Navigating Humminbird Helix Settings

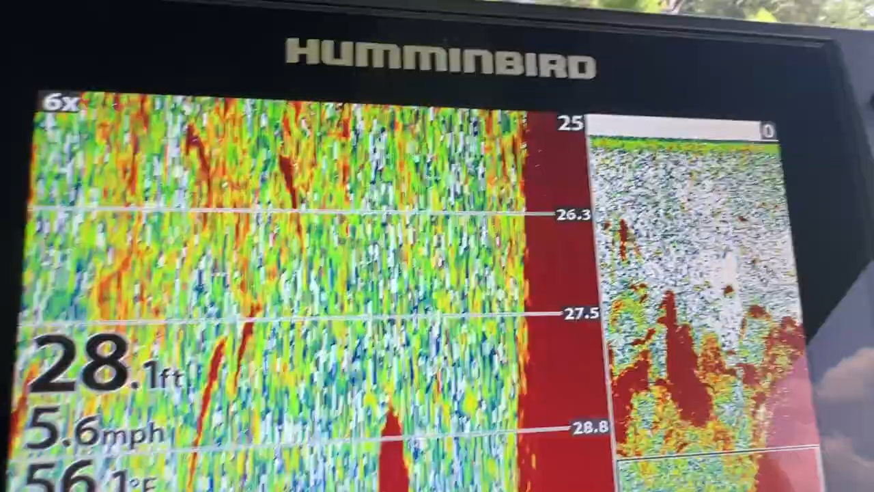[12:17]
On screen: depth 28.1 ft, speed 5.6 mph
okay so this hummingbird has a lot of different
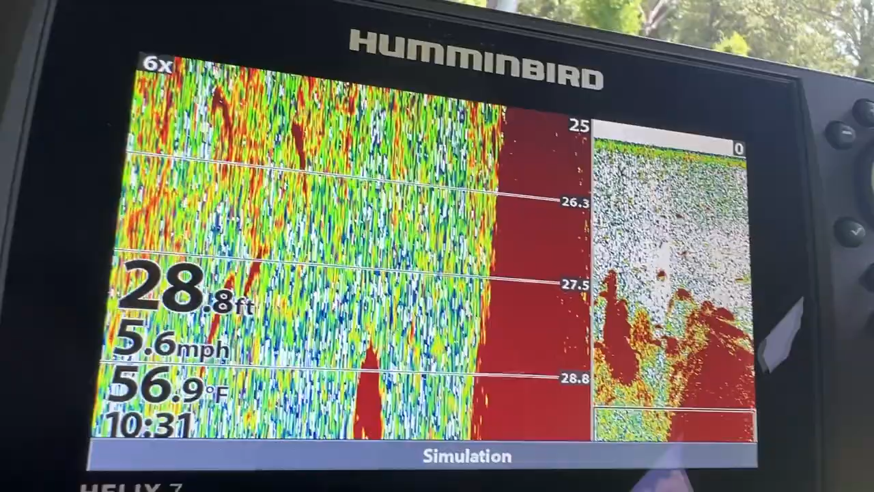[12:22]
On screen: depth 28.8 ft, water 56.9°F, speed 5.6 mph
views that you can choose from down scan uh side scan graft
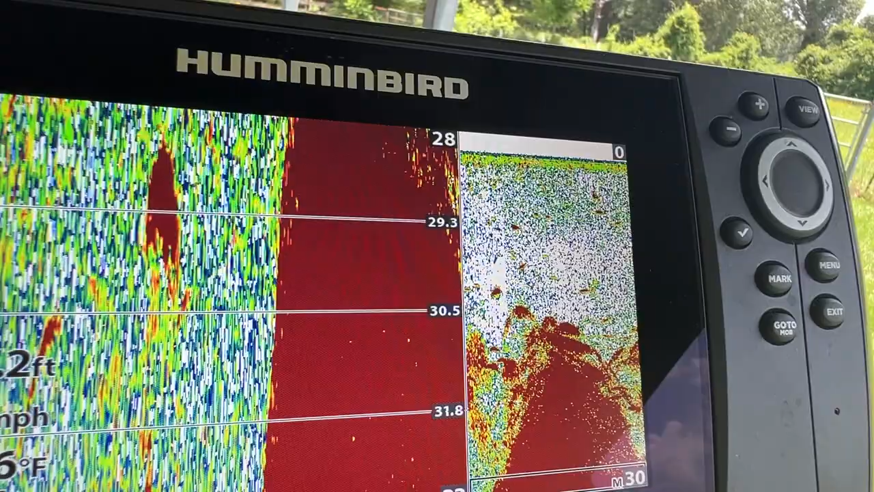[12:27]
uh you know sonar and so you have to press that button
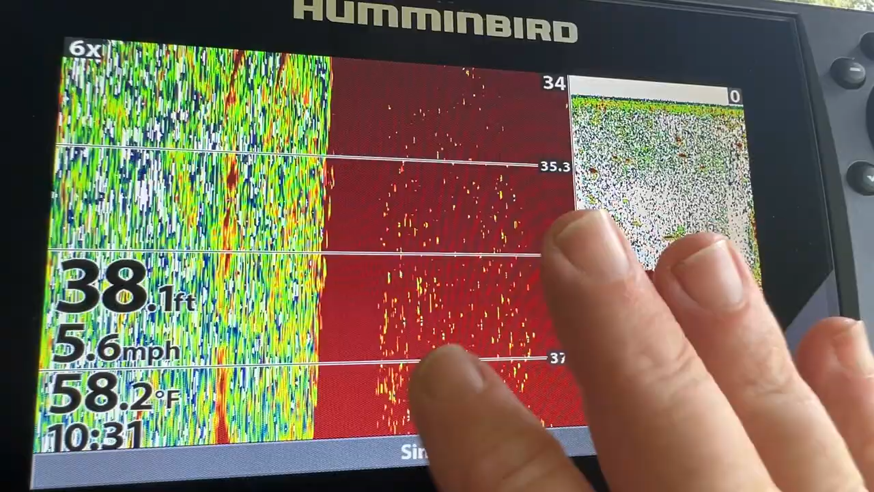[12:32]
On screen: depth 38.1 ft, water 58.2°F, speed 5.6 mph
the view button a million times to go go around and go back to your same view
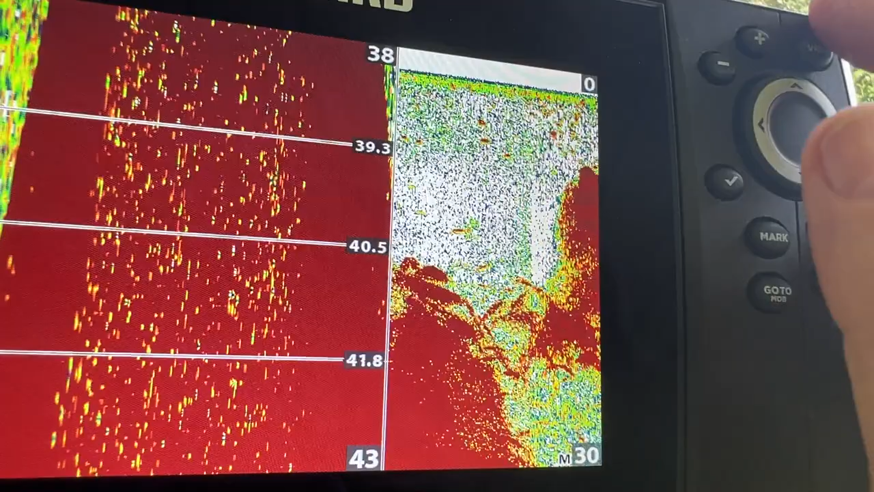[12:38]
now i'm going to show you a way i mean some of the more advanced unit have these right
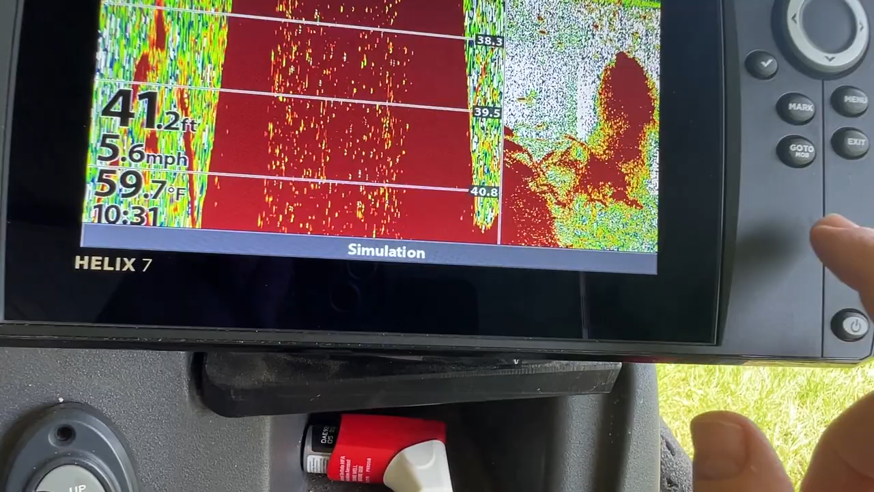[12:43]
On screen: depth 41.2 ft, water 59.7°F, speed 5.6 mph
over here they have these buttons so you can preset particular views but in this one i have to keep
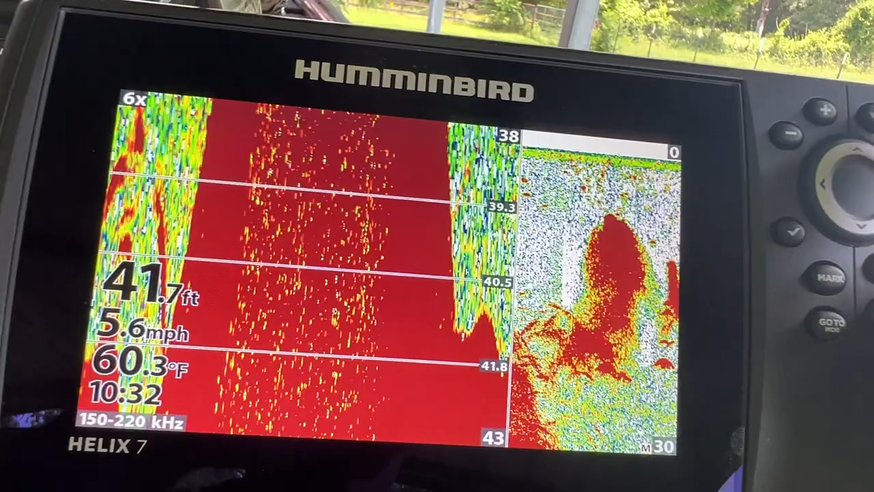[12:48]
On screen: depth 41.7 ft, water 60.3°F, speed 5.6 mph
on hitting hitting the thumb so i'm going to show you how to hide some of the views that you don't use
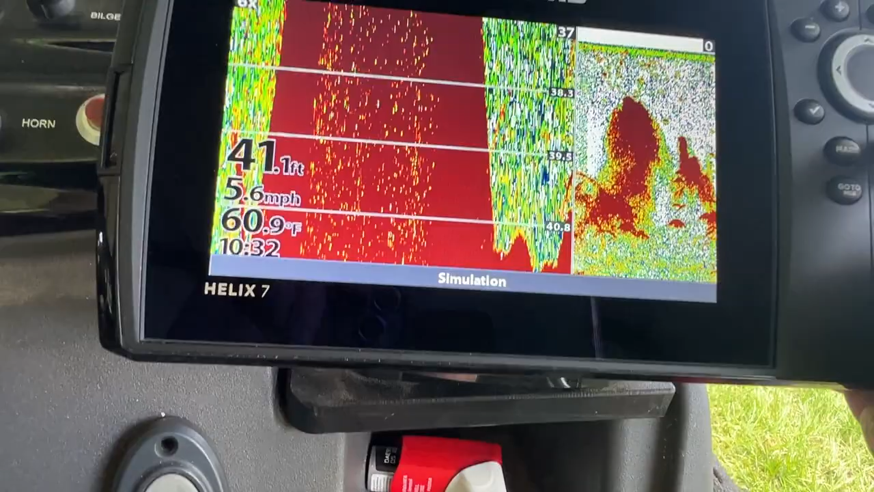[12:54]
On screen: depth 41.1 ft, water 60.9°F, speed 5.6 mph
well at least i don't use right so menu twice go to views
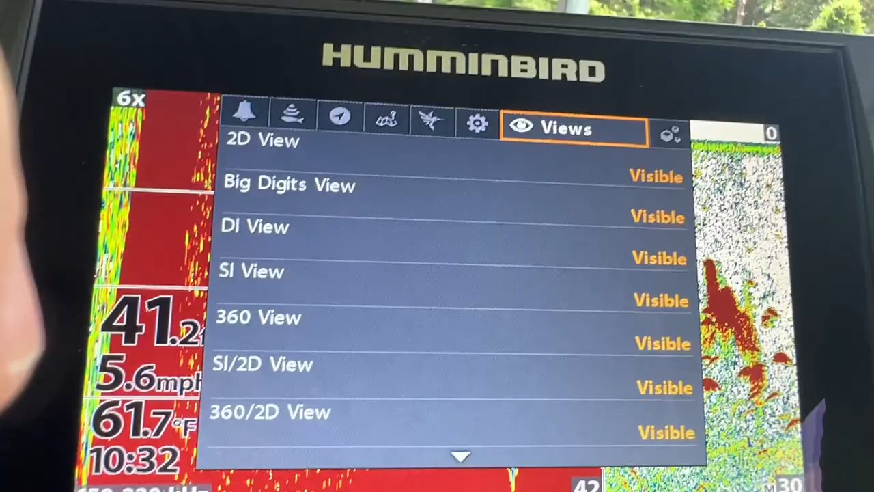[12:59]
On screen: water 61.7°F
now let's say 2d view i like 2d view so i leave it visible right that's my 2d
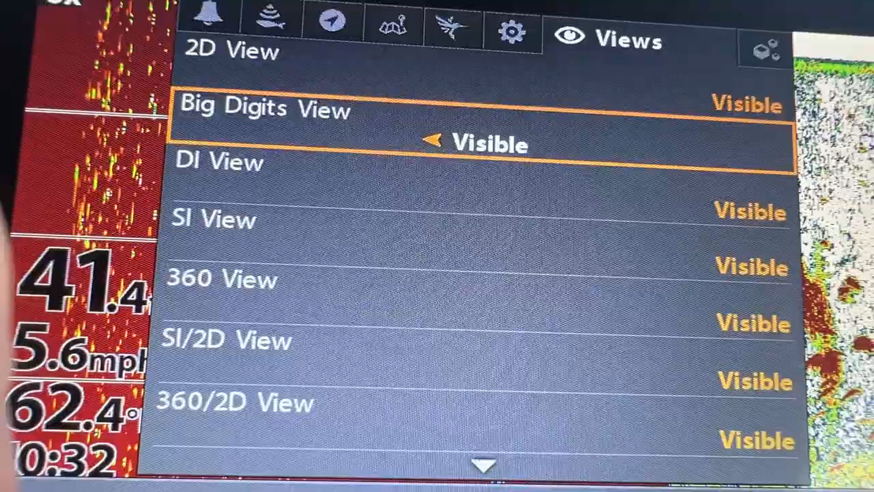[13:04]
On screen: speed 5.6 mph
uh big digits you might want yes or no down down image yes
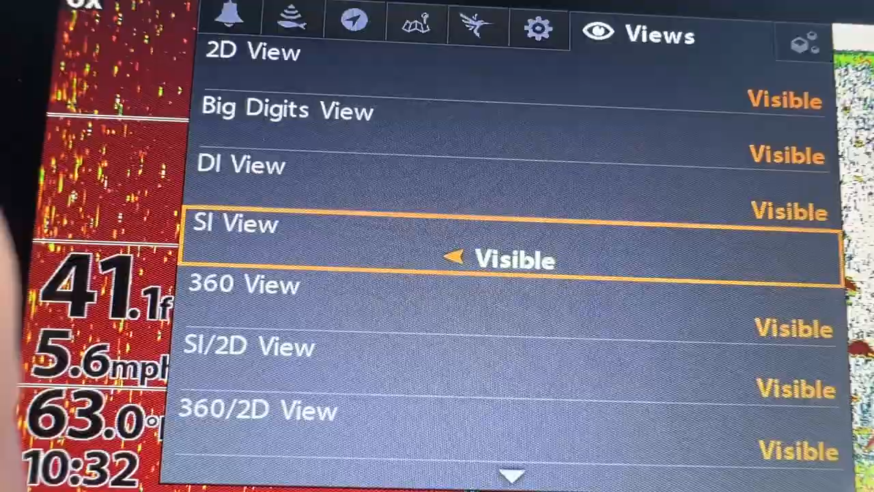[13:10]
On screen: speed 5.6 mph
visible side image yes now 360 i don't use so i'm going to make it i'm going to hide it
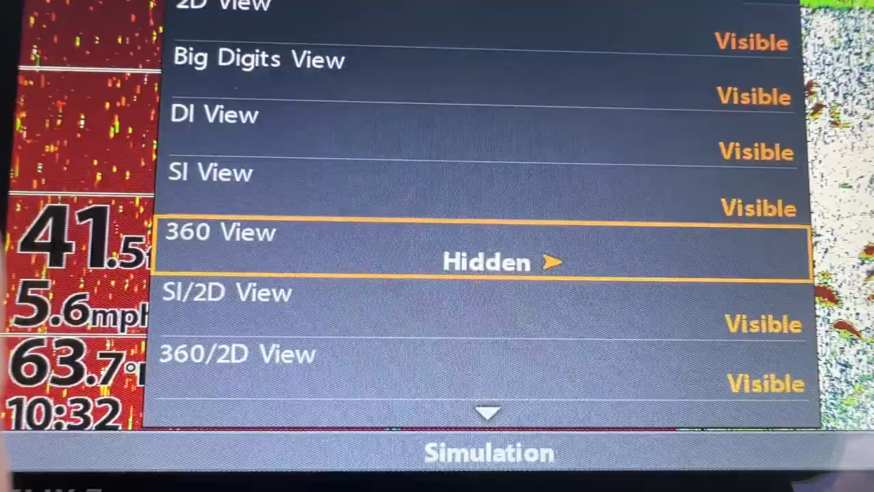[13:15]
On screen: speed 5.6 mph
now it's a combination of side view and down view yeah sure i'll
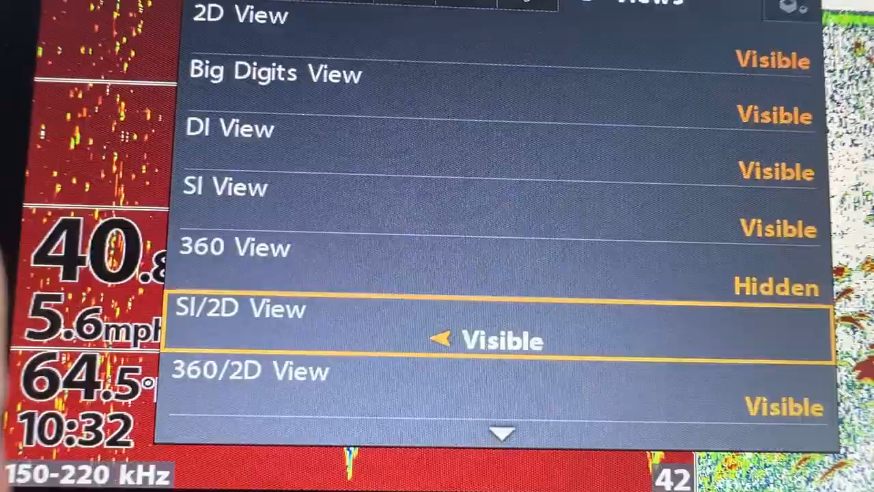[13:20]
leave that visible uh uh 360 i don't need i'm going to hide 2d zoom i'm going to hide that si on one side and s the same thing on the other side no
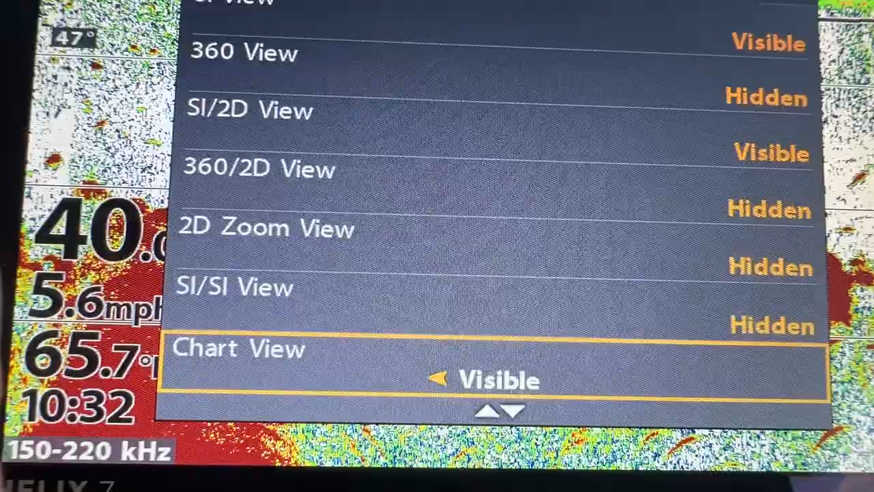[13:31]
On screen: speed 5.6 mph
what for chart view yes it'll be visible instrument view now i'm going to hide that
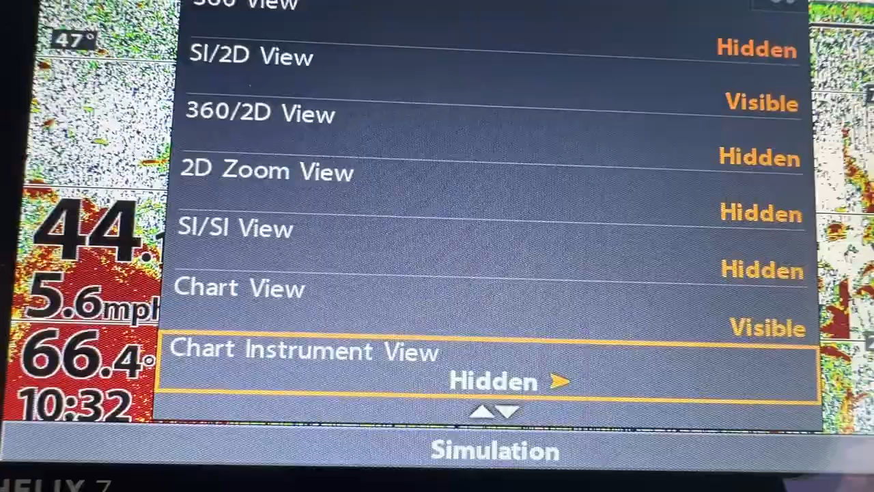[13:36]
On screen: speed 5.6 mph
bird's eye view now hide that chart and chart
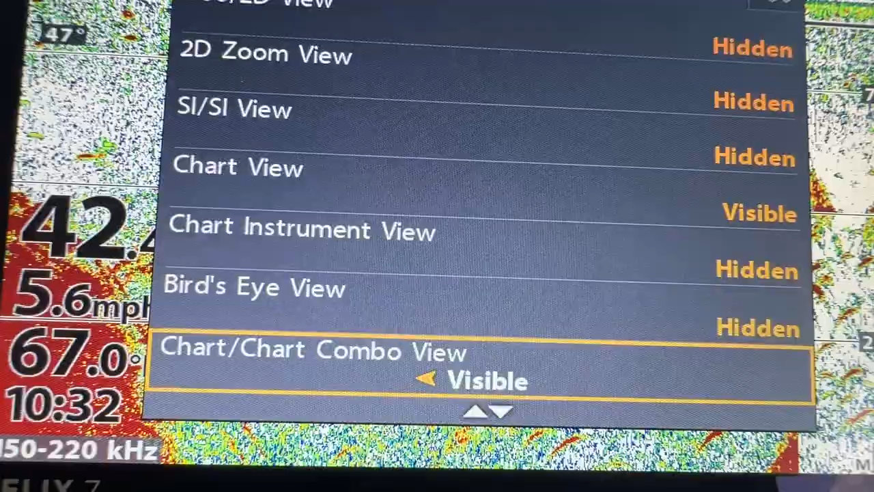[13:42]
On screen: speed 5.6 mph
no i'm going to hide that i don't want to chart on both sides so i want to hide that uh
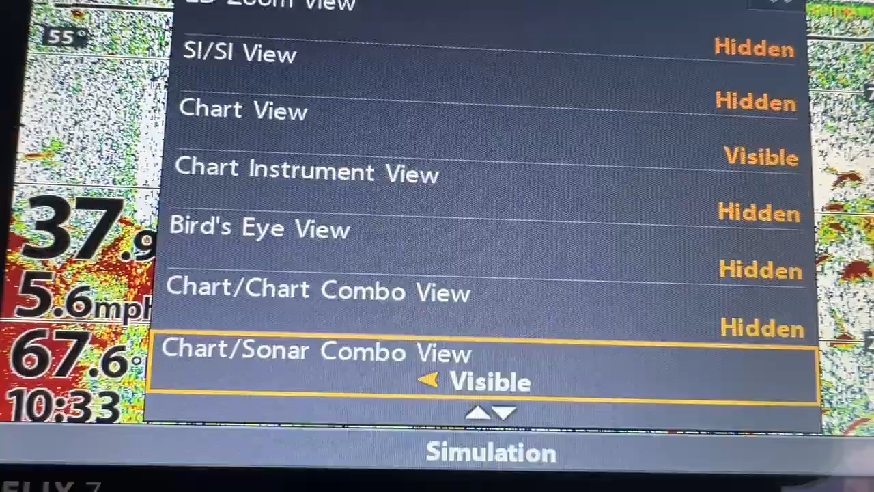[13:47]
On screen: speed 5.6 mph
chart and sonar combo sure i want that so i'll leave it visible i'll have the chart on one side and
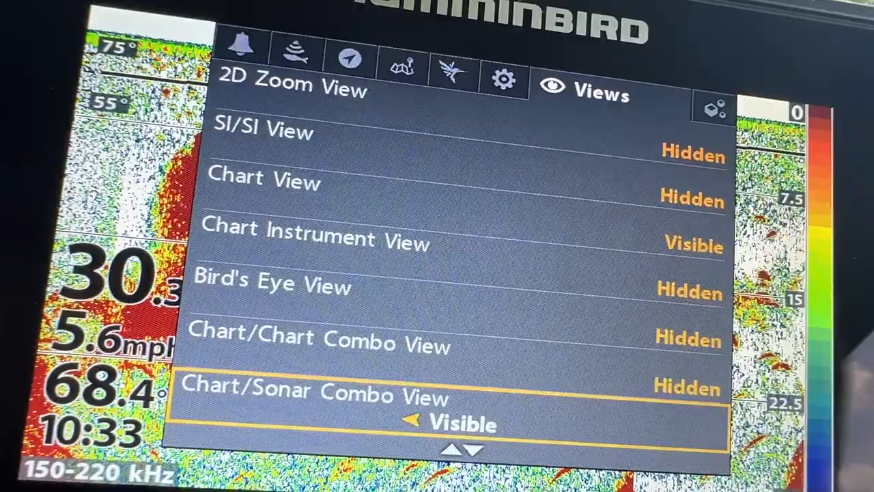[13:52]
the sonar on the other side that's cool all right so we keep going